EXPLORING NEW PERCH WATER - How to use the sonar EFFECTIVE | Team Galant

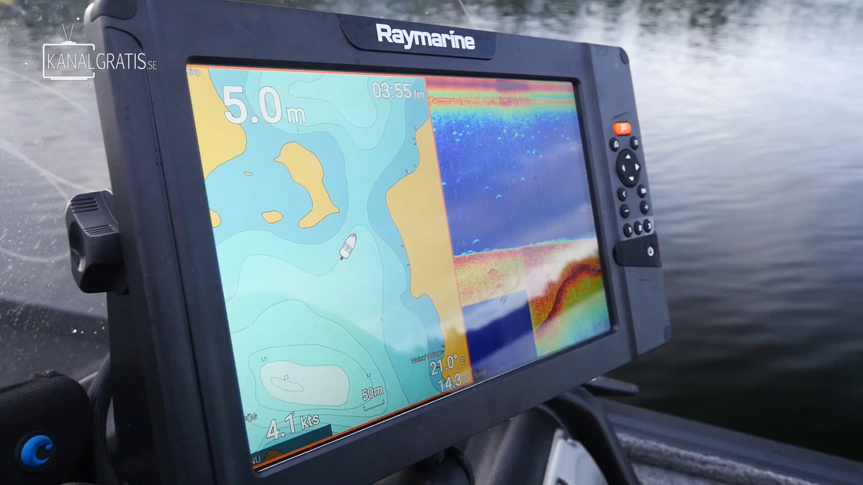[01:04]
On screen: depth 5.0 m, speed 4.1 kn
Och i år så kör vi med Raymarin. Och det är ett ekolod som är ganska okänt på den svenska marknaden, men som är väldigt känt utomlands, typ i USA och så vidare.
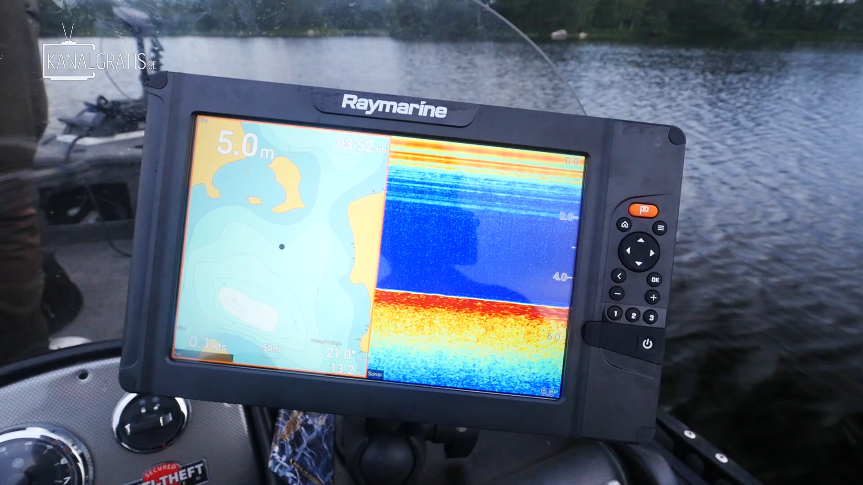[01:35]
On screen: depth 5.0 m
För tillfället så står vi på en djupkant här från en ö.
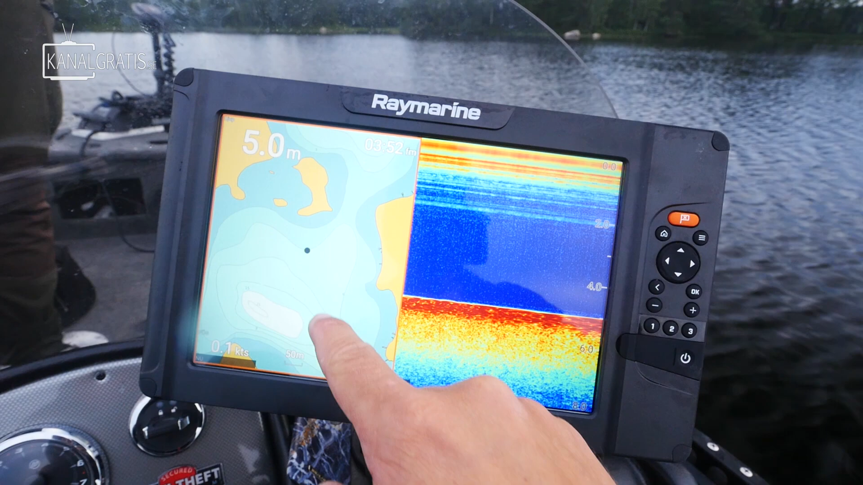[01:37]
On screen: depth 5.0 m
Det är 5 meter, men jag vill helst när jag söker rabbören hitta brantare djupkanter än detta.
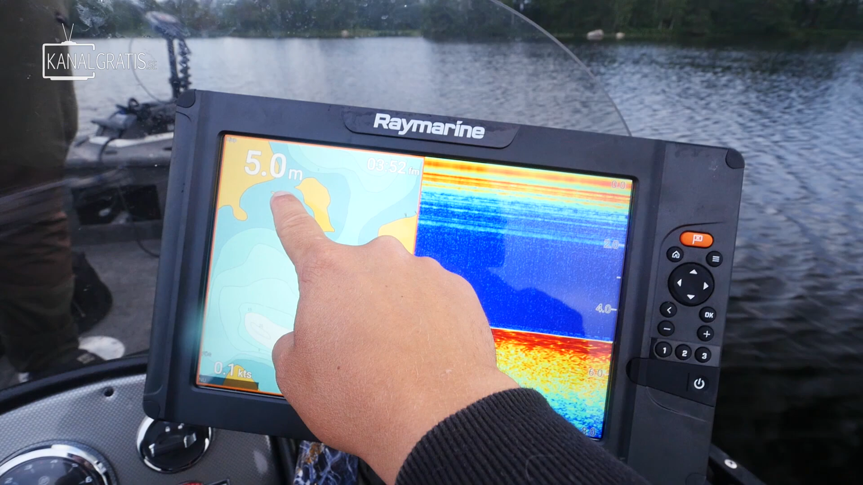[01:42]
On screen: depth 5.0 m
Eller fiska runt grund. Så då kan man bara gå in här på kartan, köra runt här för att leta.
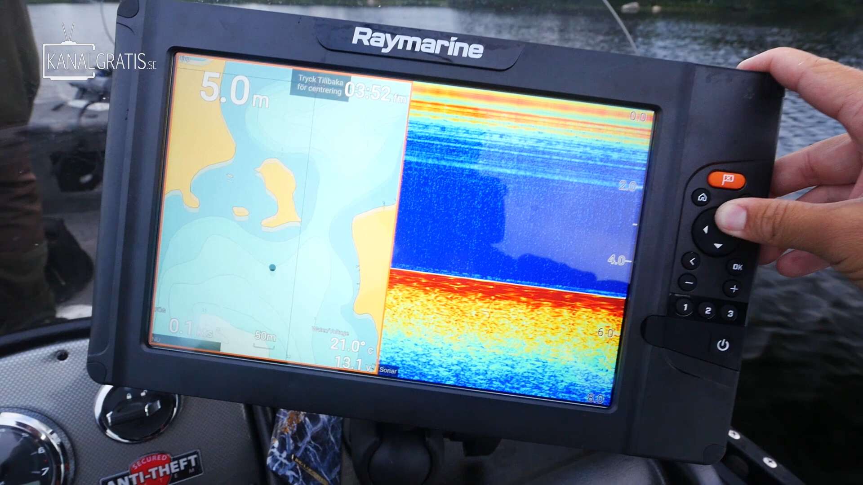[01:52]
On screen: depth 5.0 m, water 21.0°C
Och sen så har jag såklart letat innan vi åkte ut på denna sjön om man ska fiska. Och om du tittar här uppe så är det ett fint fint grund här på 3 meter.
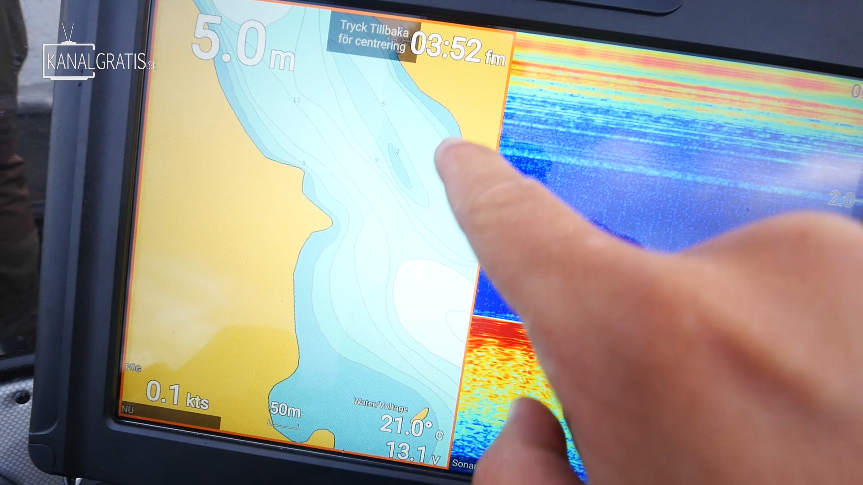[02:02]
On screen: depth 5.0 m, water 21.0°C
Som går ner upp till 9-12 meter. Så där kan man vara första stället som vi kommer prova idag.
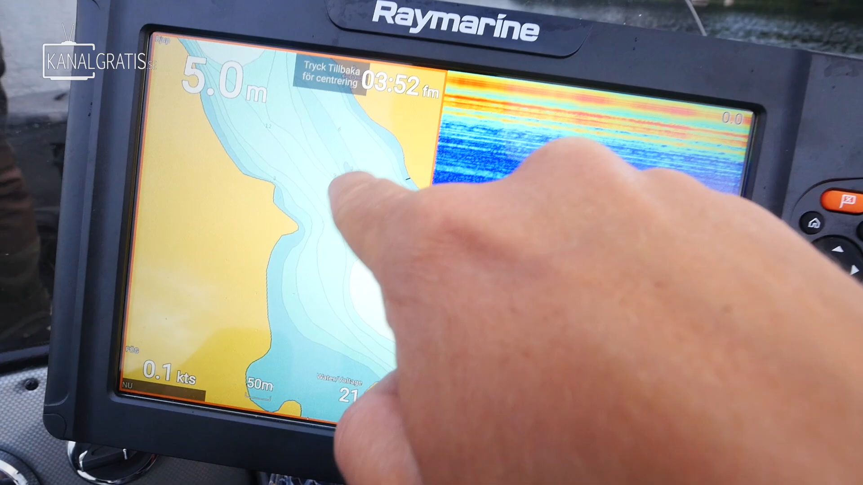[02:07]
On screen: depth 5.0 m, speed 0.1 kn
Har du fått någonting Freddy? Nej. Det är bra, eller inte bra, men så kan det vara.
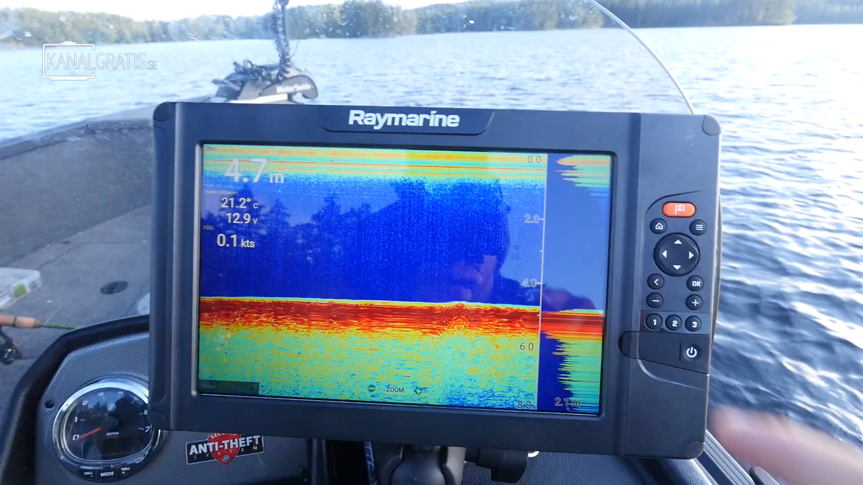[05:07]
On screen: depth 4.7 m, water 21.2°C, speed 0.1 kn
Om vi tittar här på ekorodet. Så ska ni se hur det ser ut där vi står nu. Här finns det snabbknappar.
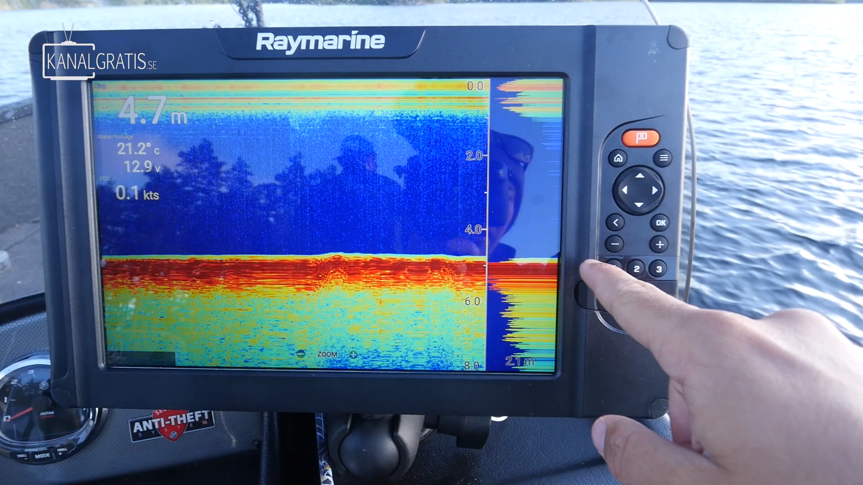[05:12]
On screen: depth 4.7 m, water 21.2°C, speed 0.1 kn
Så kan man snabbt ändra meny. Och på tvåan. Så har man 2D-ekorodet där. Och sen här. Så ser ni kartan. Och djupkartan. Och om man zoomar in här.
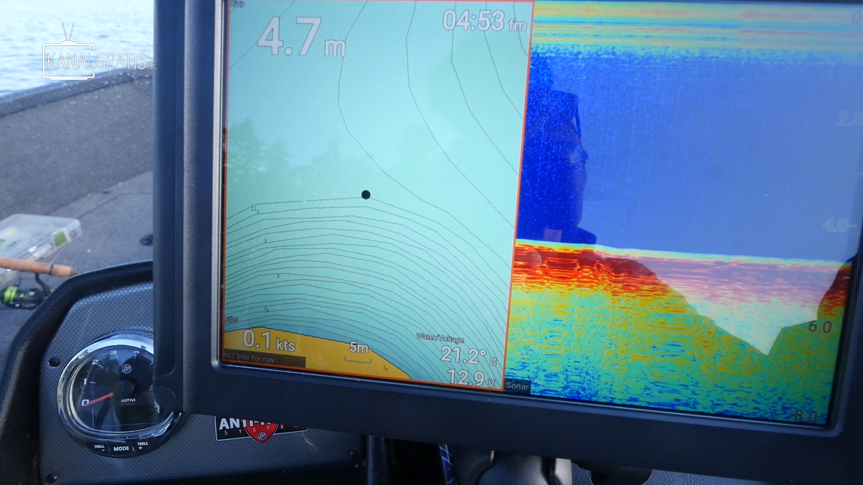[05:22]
On screen: depth 4.7 m, water 21.2°C
Eller zoomar ut. Så ser ni att det går en bra djupkant här från ön. Och det var det vi såg när vi letade.
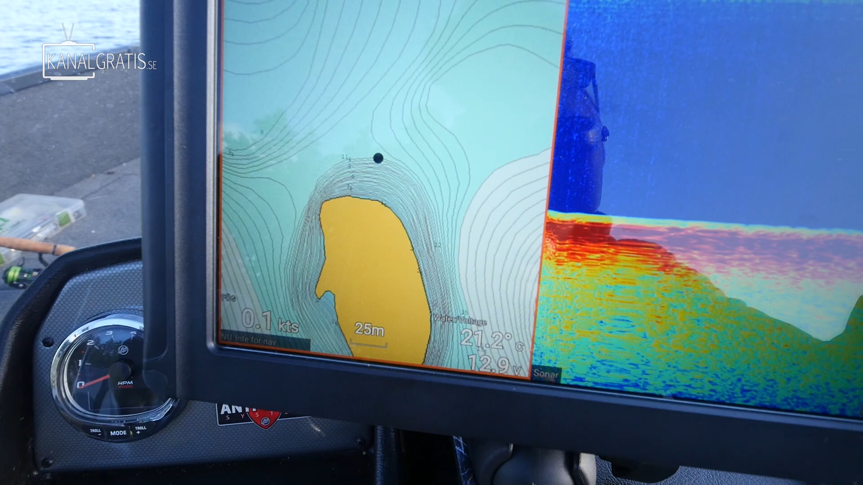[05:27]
On screen: water 21.2°C
Och då körde vi dit. Och sen såg vi lite fisk på 2D-ekorodet. Och började kasta runt den.
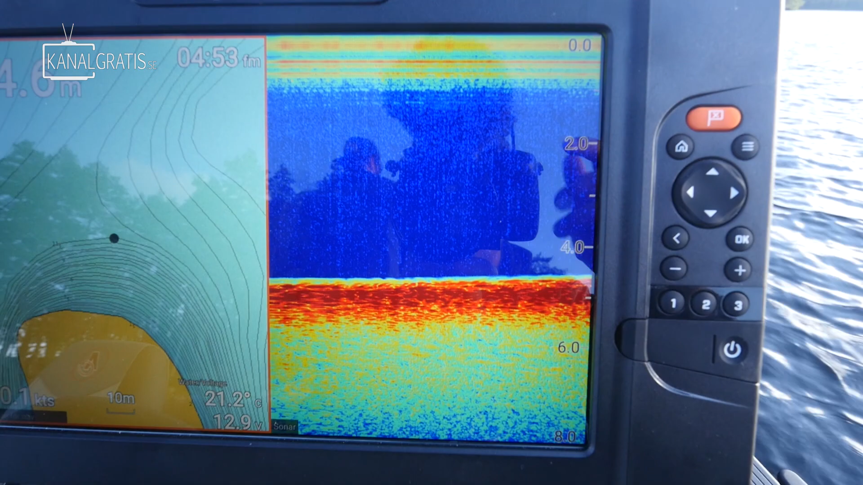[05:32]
Och då tog det typ några kast. Och sen fick Freddy en nabbare där.